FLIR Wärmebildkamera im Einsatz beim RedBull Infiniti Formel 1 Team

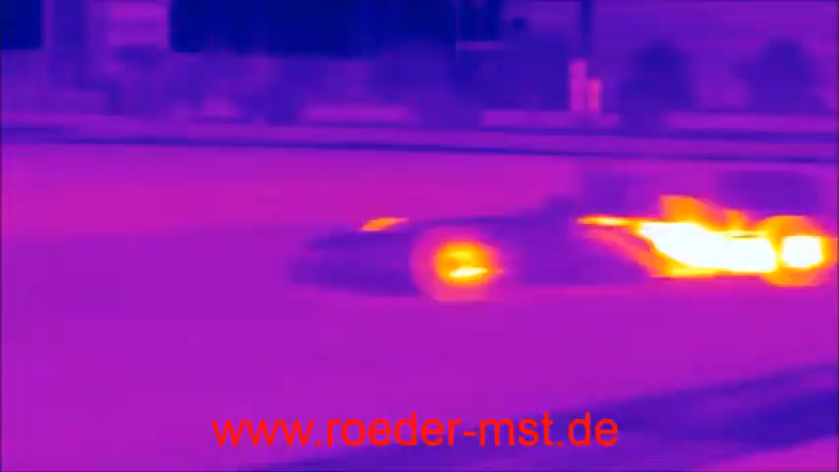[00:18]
to the team to give them unique insights into the thermal characteristics of their 2014 challenger,
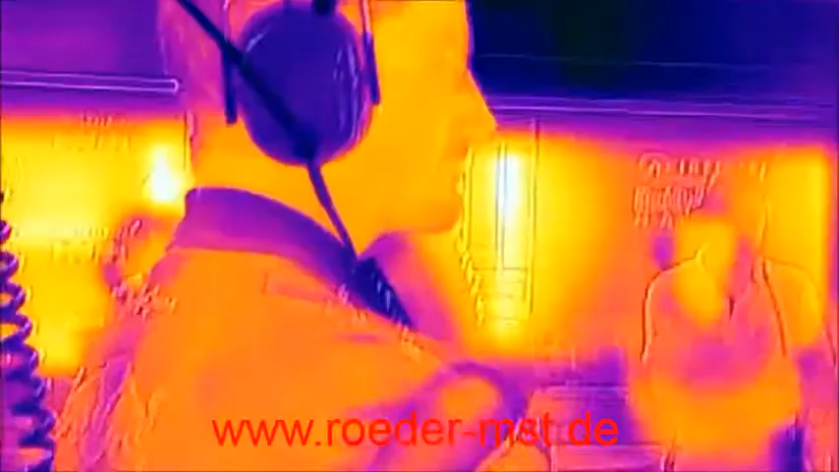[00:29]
systems present
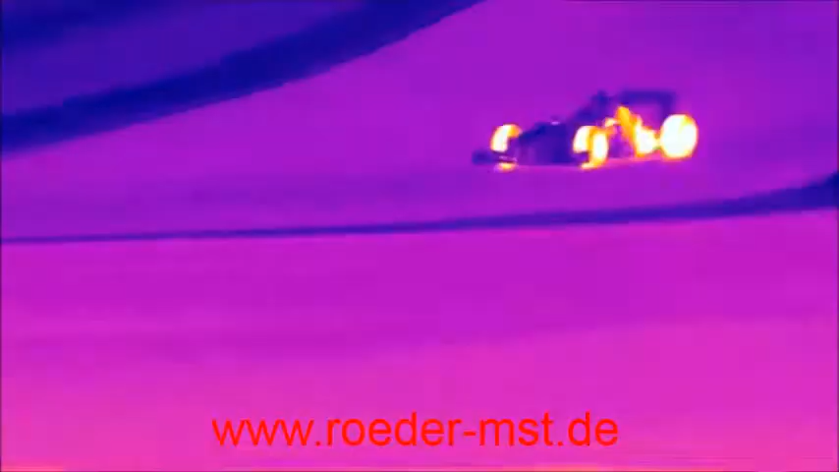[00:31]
significant cooling challenges for all Formula 1 teams,
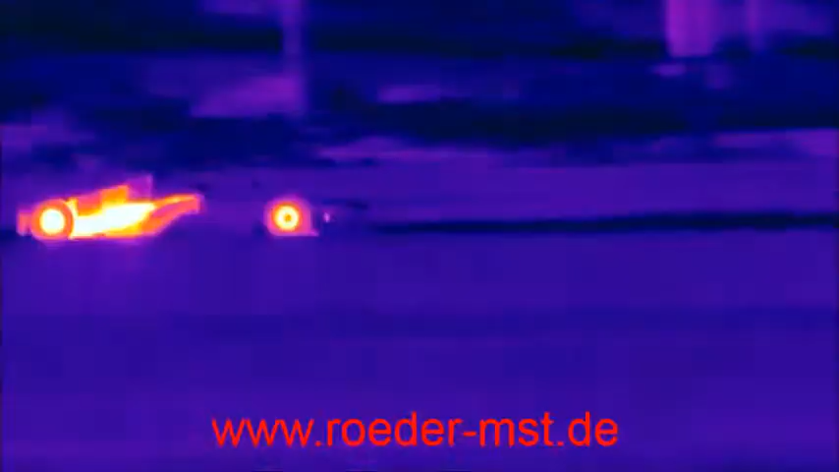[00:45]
FLIR will be there as a vital tool ready to help control thermal management and tire performance,
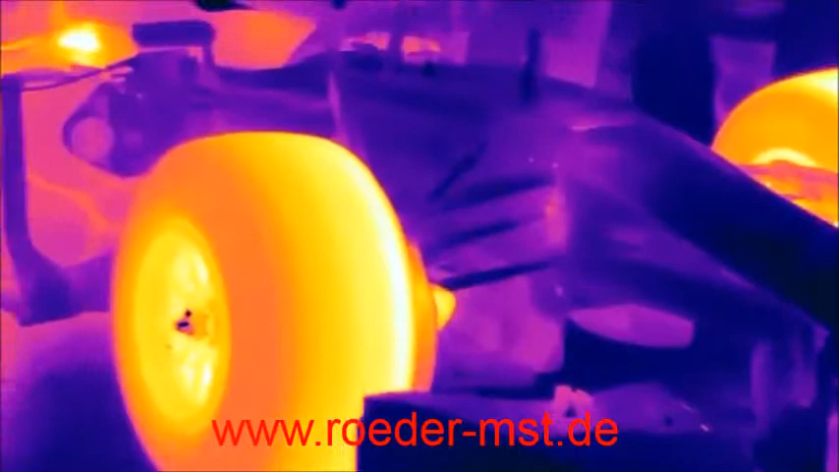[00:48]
so expect to see lots of thermal imagery in 2014 and beyond,